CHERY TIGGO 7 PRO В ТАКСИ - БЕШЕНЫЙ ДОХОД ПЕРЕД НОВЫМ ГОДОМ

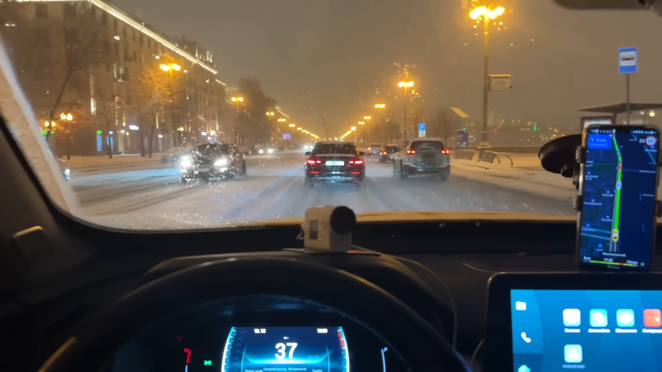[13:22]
Ни хрена не видно. Из-под колес вода летит, жижа. Очень опасно.
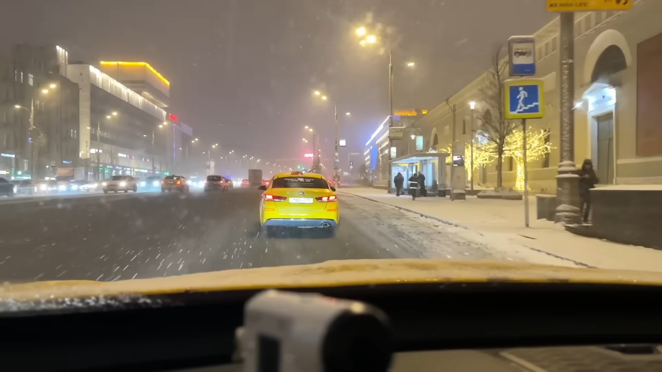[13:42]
Вот это Садовое кольцо. Даже здесь очень много жижи на дороге, снежной каши.
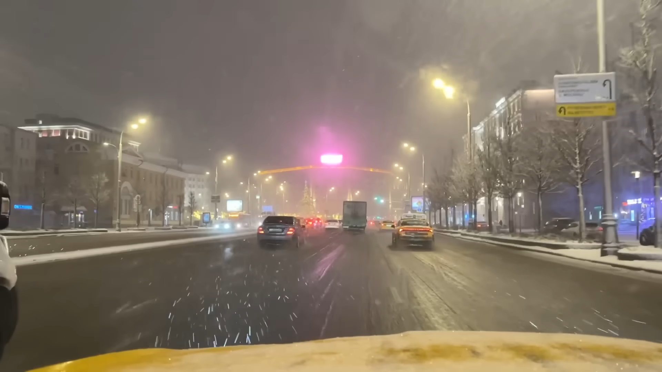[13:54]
Разметки вообще не видно. То есть едешь наугад. То новогоднее настроение, так сказать, а при этом на улице очень тепло, очень даже.
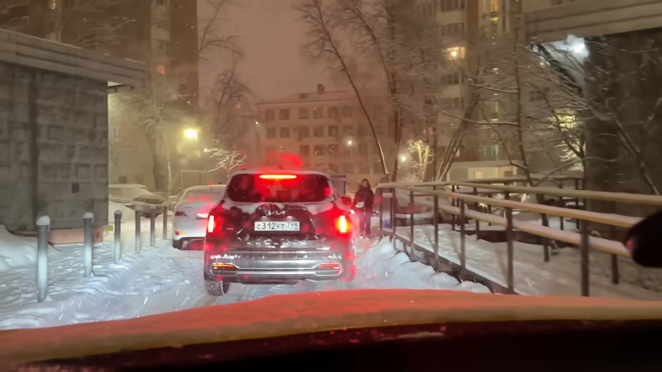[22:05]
Очень узкий двор, еле-еле толкаемся сейчас. Здравствуйте.
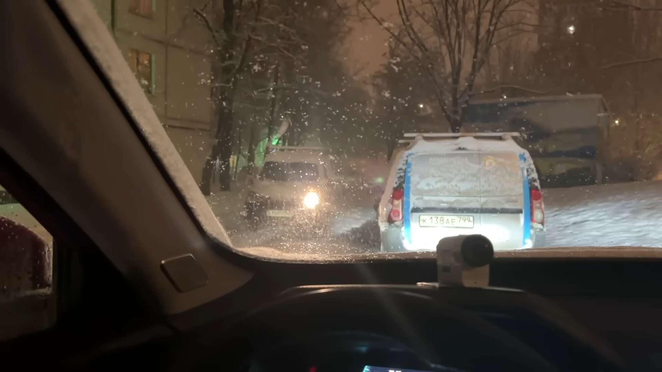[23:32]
Сейчас будем что делать. Выезжать. Ну, конечно, такую погоду работать. На пузатерке еще сложнее, типа Камри, например. На кроссовере одно удовольствие.
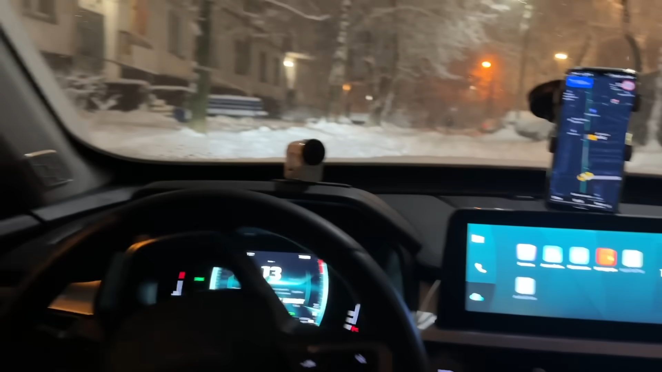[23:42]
О, прикиньте, знаете, на какую улицу я приехал? Где 2 года назад покупал вот эту камеру на Авито, бэушную, у мужика. Вот какой-то из этих подъездов последних. Нормально так. Я ее покупал, помню, за 15 тысяч.
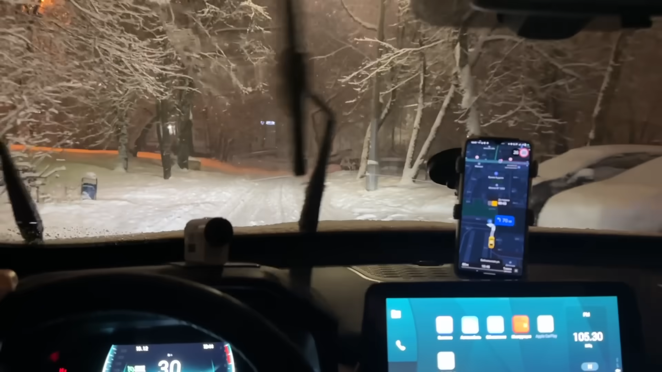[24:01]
И она до сих пор работает и до сих пор со мной. Ну, с нее начинался канал, по сути. С этой экшн-камеры.
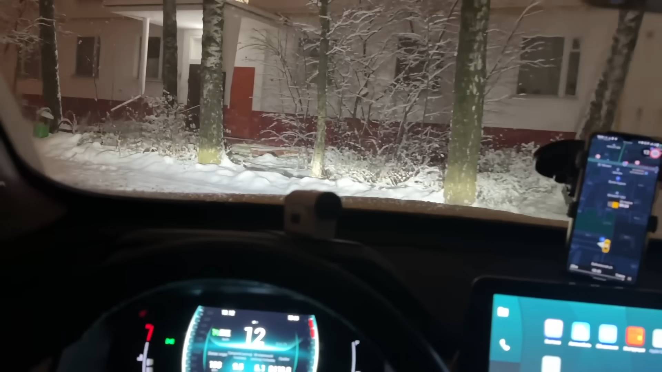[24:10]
Все, подали машину достаточно быстро. А так на этой тачке можно и на бордюр наехать. Заехать, точнее, и ничего не будет. Давай, ставься.
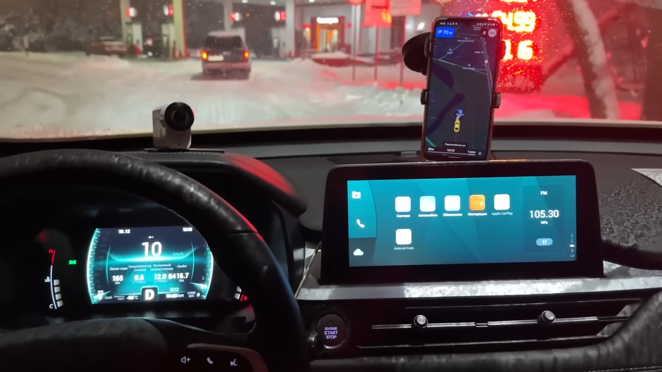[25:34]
Рублей на 1800 примерно выйдет. Бак у нас с левой стороны, поэтому подъезжаем отсюда.
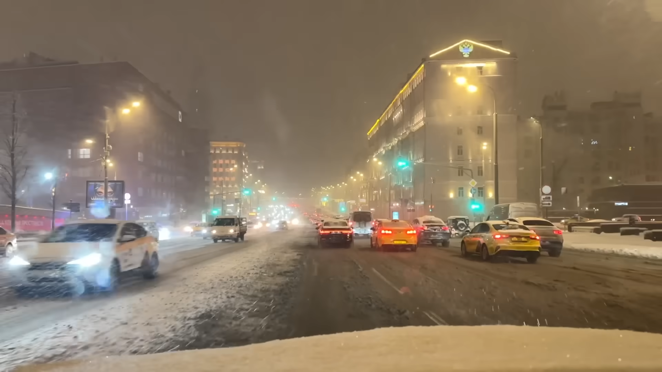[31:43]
Вижу много тачек по бизнесу. Вот. Сейчас очень востребовано будет. Ну, комфорт плюс тоже очень много машин. Вообще автомобилей, такси, конечно, всегда много. Но сегодня, блин, пипец, дикие пробки, конечно. Хотя выходной день, вечер. Сейчас посмотрим даже сколько. 3 балла. 20.19 время. 3 балла, но чувствуется, как будто их больше, этих пробок.
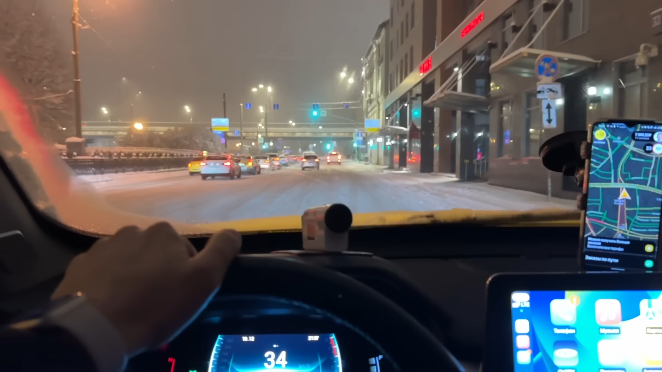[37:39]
И люди стоят в 2-3 ряда, паркуются кое-как. Выезжаем обратно на Садовое кольцо, в сторону Сухаревской поедем. Итого пока имеем 11 заказов, 7400 рублей. Вот, можете сами посмотреть.
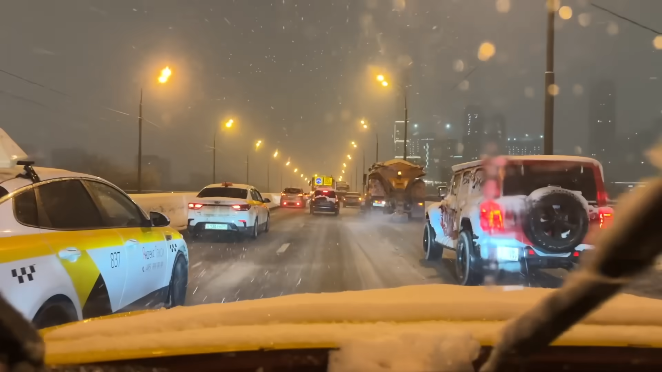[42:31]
Не можем быстро поехать. Вот. Сейчас я попробую протиснуться через них. Они оставляют промежутки, чтобы их могли обгонять. Небольшие промежутки.
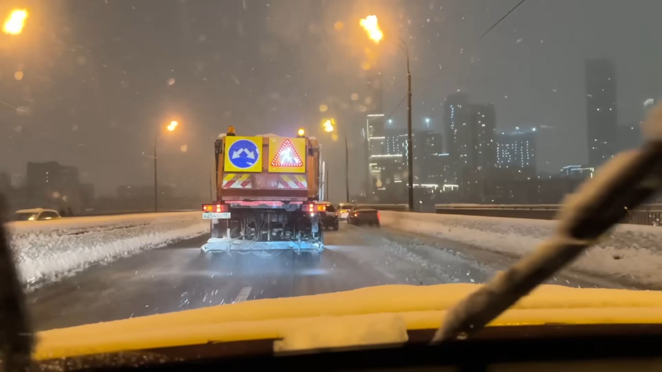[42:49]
Вот. Ну, в принципе, я никуда не тороплюсь, у меня пока заказа нету. Я пока что пустой еду возле Сити. Итак, принял еще один заказ. Бля, заткнитесь, дворники заебали. Короче, 4 минуты подачи, 1,5 километра.
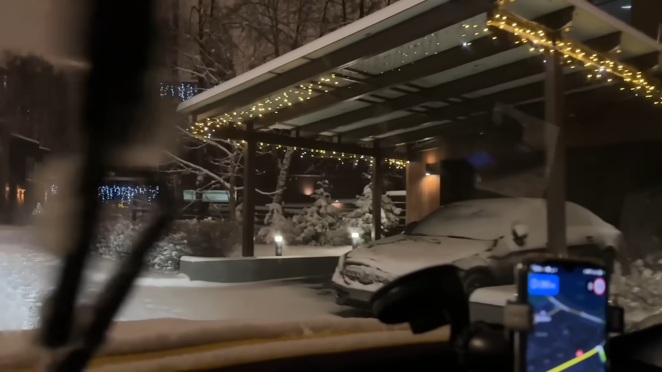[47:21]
Такие прикольные здесь дома, Мерседес стоит чьей-то под навесом, ель. Мне пассажир сказал, что здесь даже находится дом у бывшей жены Путина, Людмилы Путиной.
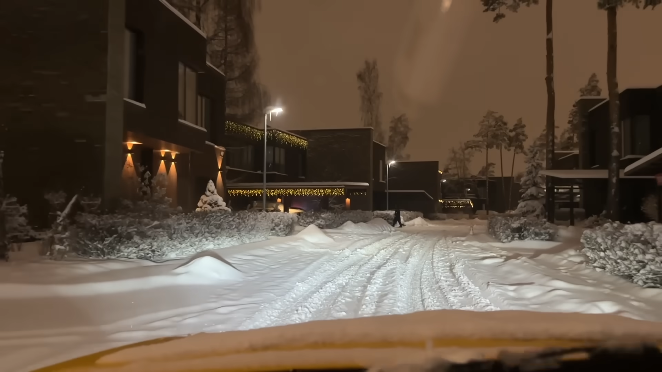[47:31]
Ну, я точно не знаю. Вот, но он так сказал.
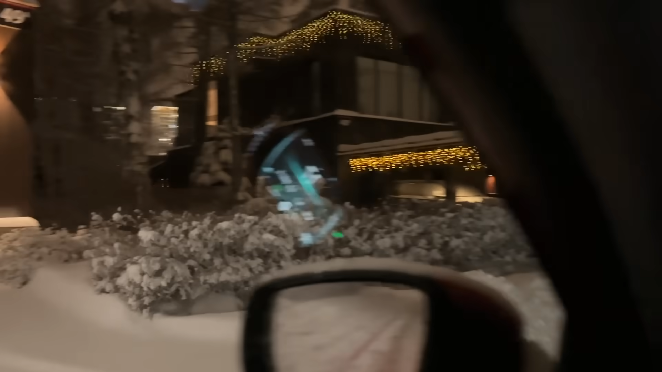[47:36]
Офигенные гаражики. Одни премиальные тачки. Lexus.